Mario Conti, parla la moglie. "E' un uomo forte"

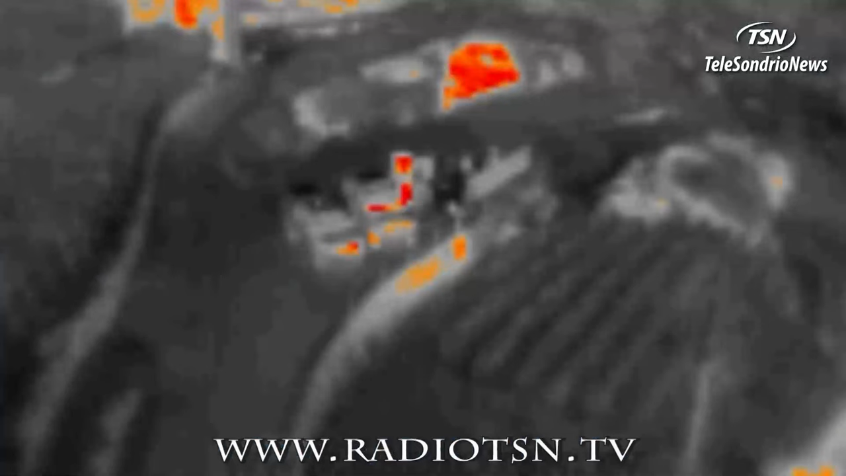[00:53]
temperatura corporea anche a distanze elevate. Ma niente da fare. Ritorniamo al 14.